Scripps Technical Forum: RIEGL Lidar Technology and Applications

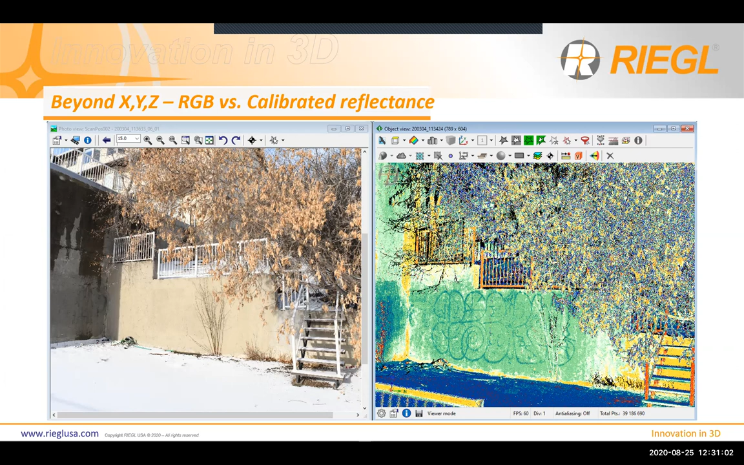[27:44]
And so you have to be able to adjust your minimum and your maximum DB value properly in order to make the corrosion come about or the paint through the graffiti through the paint. So yeah, it is possible to see corrosion under paint and rust, whatever the cases do as well.
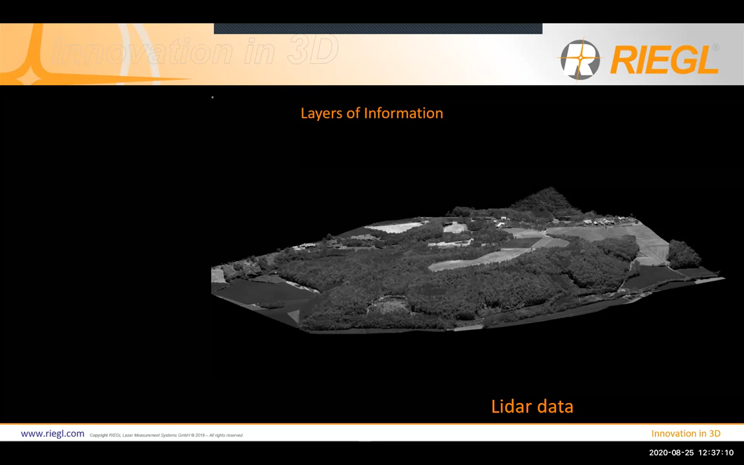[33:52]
And when I say a lot, because it's wide area mapping, I don't say a lot of information is, uh, because you, you can cover a large area. Um, and with that multiple returns capability that we talked earlier, uh, we can really make good use of the data.
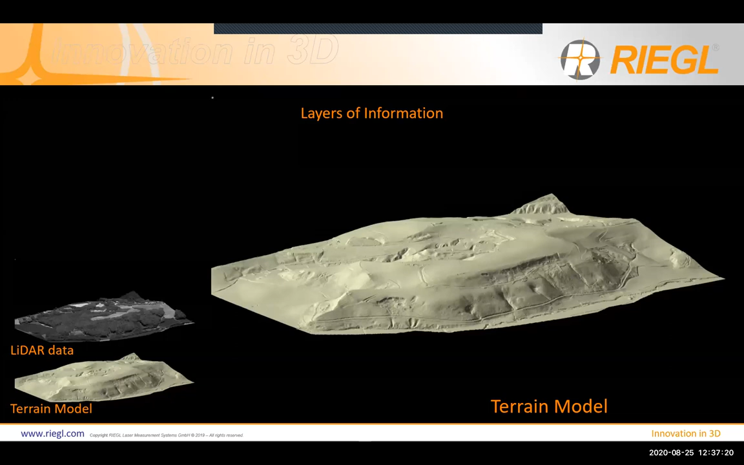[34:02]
Um, we can process it and then take it all the way down to a terrain model, as you can see here at DTM.
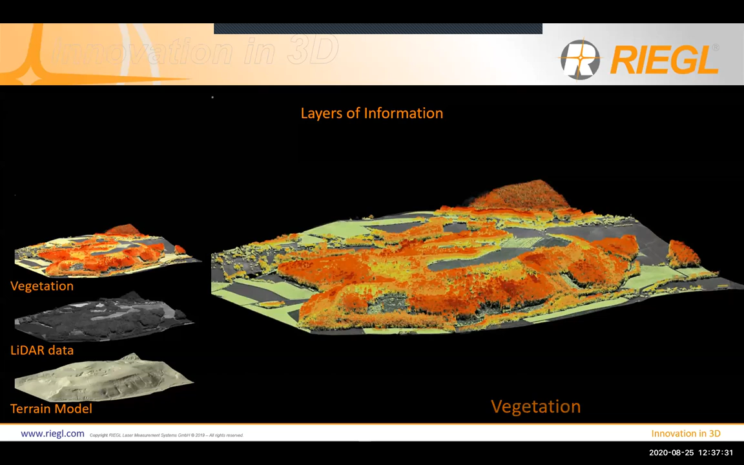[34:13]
Or we can, um, uh, categorize and index the vegetation.
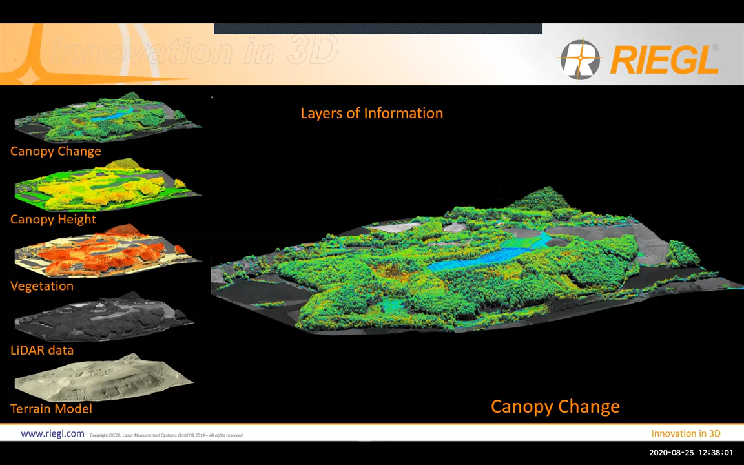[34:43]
Um, so yeah, so a lot of information that you can, you can really extract, uh, from this point cloud, um, flying from the air, ground or unmanned or mobile or terrestrial scanning. So, uh, rich layers of information. That's the message here by using, um, full waveform digitization, um, and also online waveform processing.
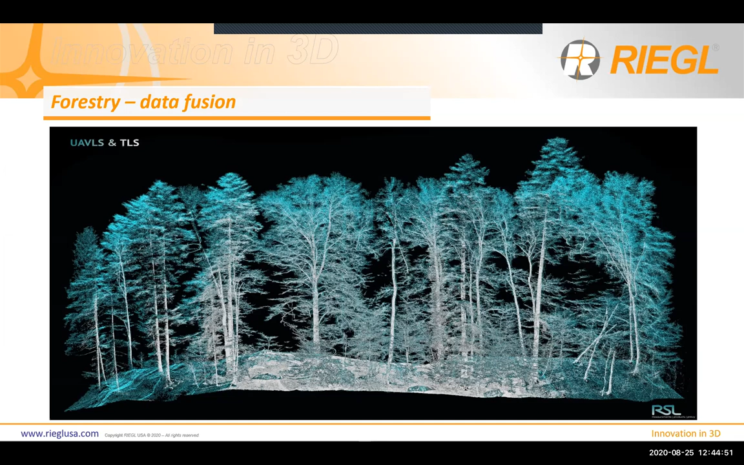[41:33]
you get all the points on the ground on the, on, on the topo, but you don't get the top of the canopy. So by using multiple systems and multiple platforms and doing merging, data merging, data fusion, you really get a complete, uh, scene of the area you're surveying. Um, and then talk about some of our terrestrial scanners.
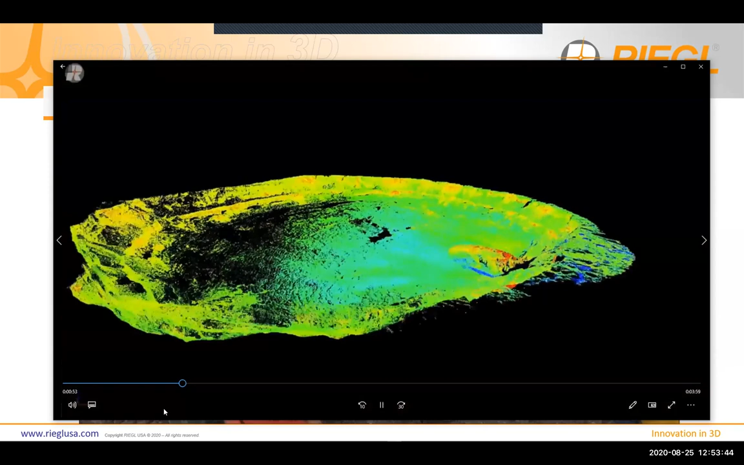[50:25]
we can really take advantage of this technology and, and, and, and, and that's the lava down there of the cavity.
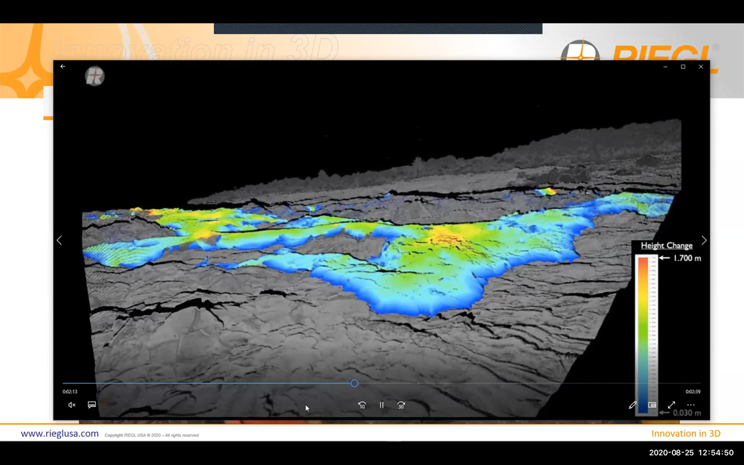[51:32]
as they were scanning on the Island. Okay.
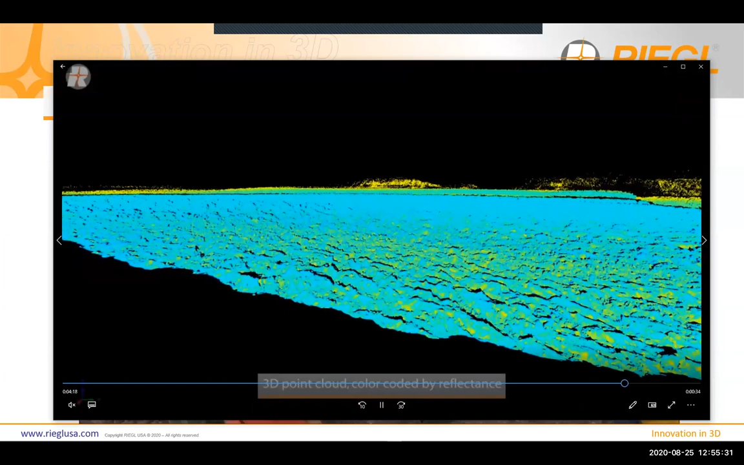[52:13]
and ice sheets that's coming out of these channels. Okay.
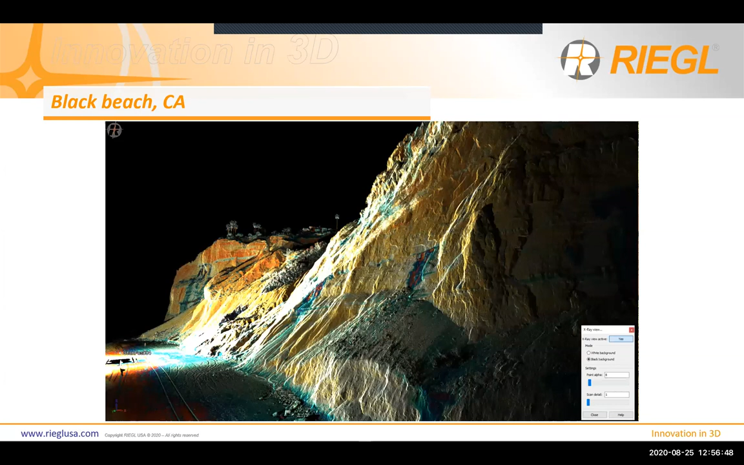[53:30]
This is an x-ray view. This is just from a different angle.
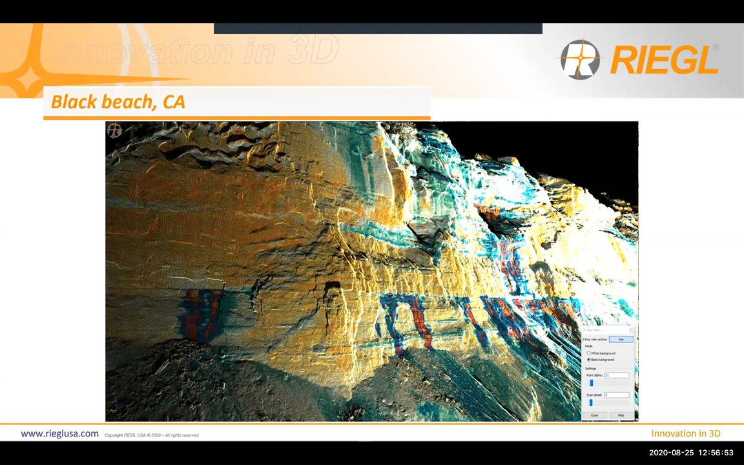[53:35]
So, uh, this is an elevation view really quick to do.
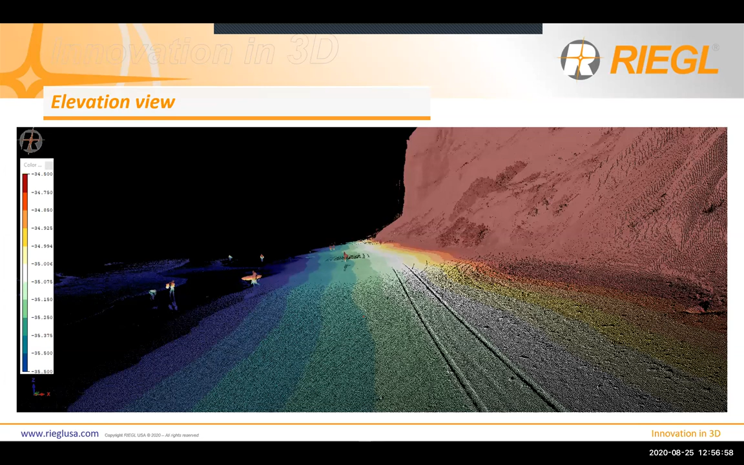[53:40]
Uh, you can see there's a change of about a meter from the blue to the red. Um, you know, really cool stuff. This is inside the, the Mink River in New Hampshire, um, where they were monitoring. Yeah, there was just a training class for Dartmouth, uh, University or college, Dartmouth College.
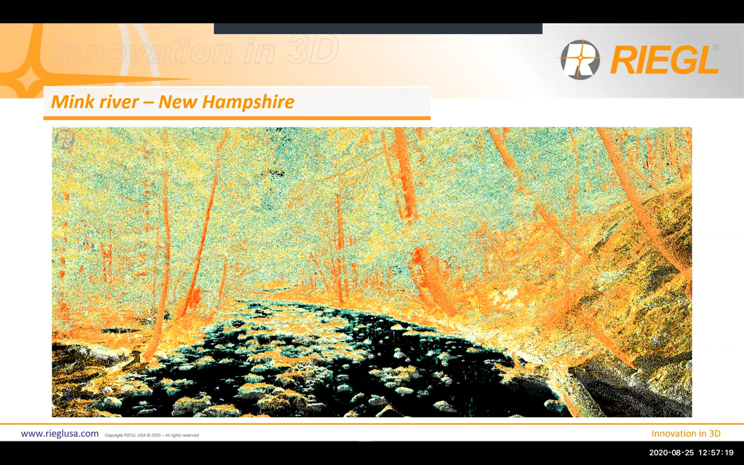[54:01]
Yeah. Here's an extra review of it.
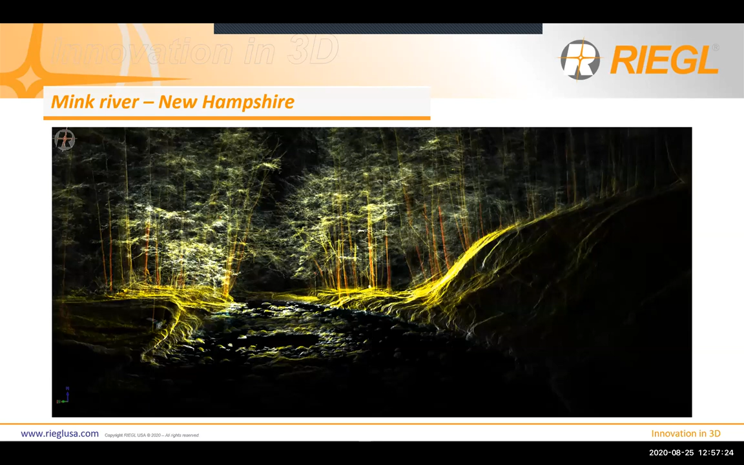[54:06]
Um, so earlier when I, when I mentioned the, the multiple return capability, this area has very high, uh, vegetation.
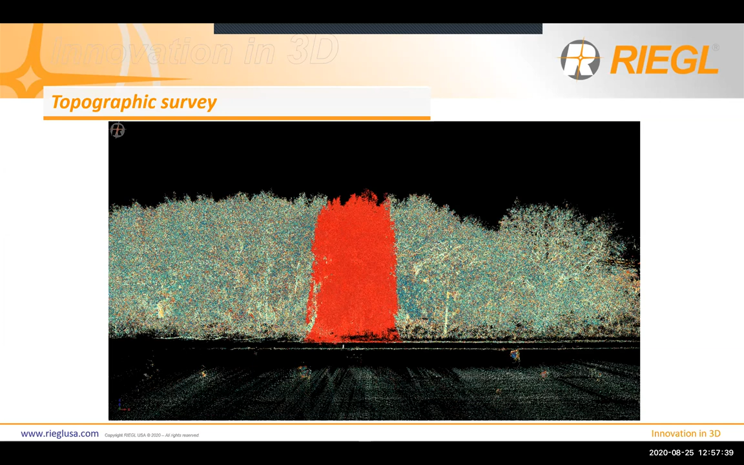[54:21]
Um, but there are filters out there that are very sophisticated that can remove this vegetation and really give you a DTM. Um, so yeah, if you guys want to know a lot more about that, let me know if you're, if you're doing forestry, um, and you need to remove the ground and quantify the vegetation or vice versa.
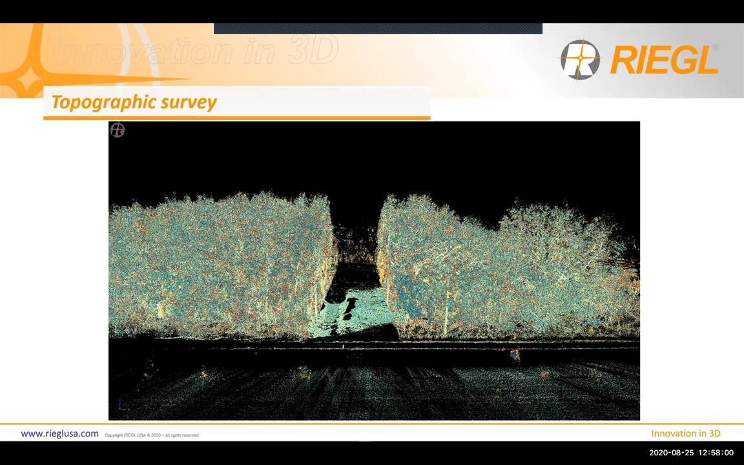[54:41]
Um, and if you're using, you know, Regal product, obviously, let me know and I will help you out for sure. Um, here's some long wind scanning that, um, we've done in the past.